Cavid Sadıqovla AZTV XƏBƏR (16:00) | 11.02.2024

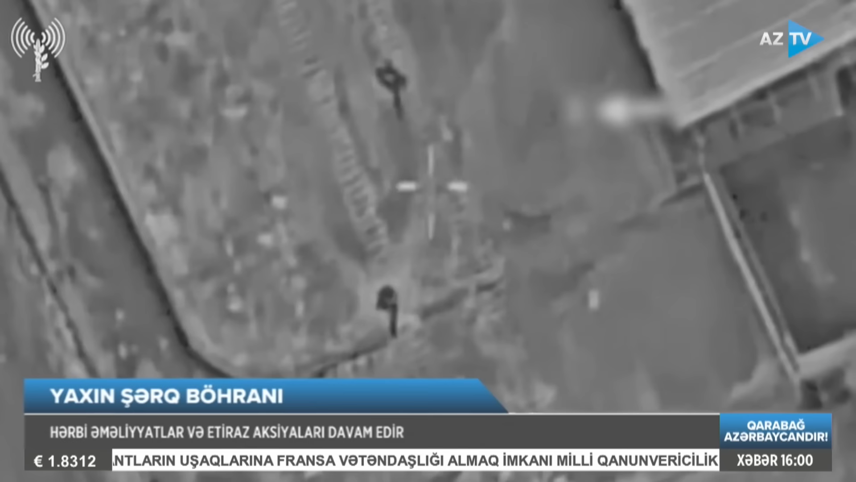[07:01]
Qəzaz olağının şimalındakı cəbəliyə qaçqın düşərgəsinə zərbələr helikopter vasitəsilə indirilib. Hücum zamanı iki fələstinin həlakı olduğu bildirilir.